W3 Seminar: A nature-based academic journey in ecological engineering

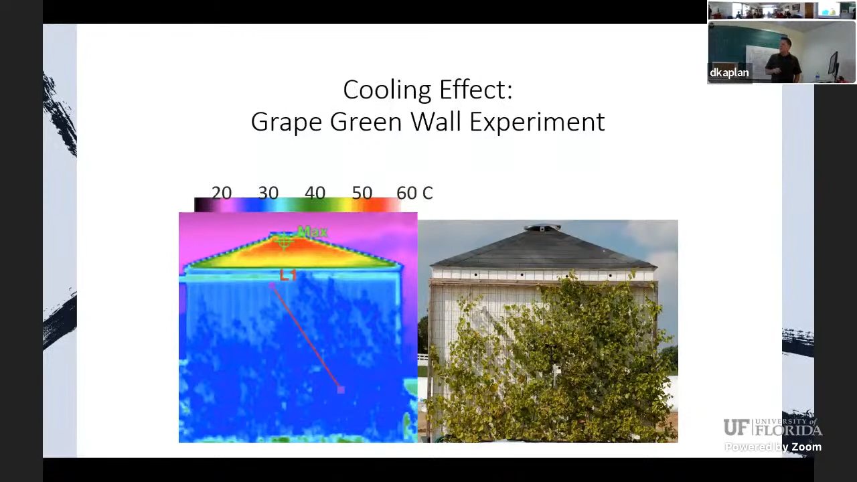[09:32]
Measuring the heat balance of that, the energy balance of these walls, these green walls. And what we can see here is it basically reduces the temperature,